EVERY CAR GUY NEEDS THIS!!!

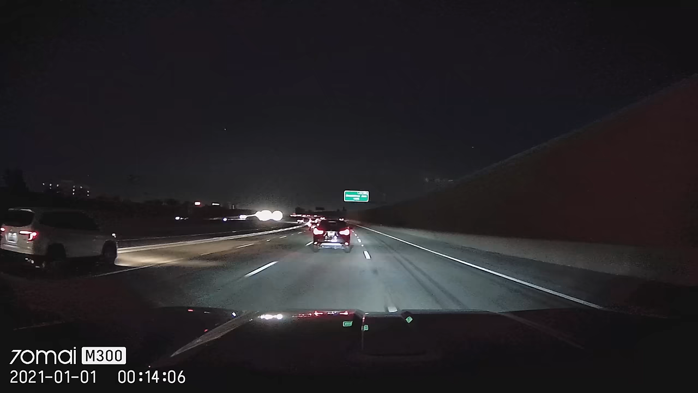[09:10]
being an entry-level dash cam i think this will check most of the boxes that you want except it doesn't have a rear-facing camera so there is no footage to show you of that in the day and in the night it looks pretty good but as you'll see in a second the rest kind of outshine it next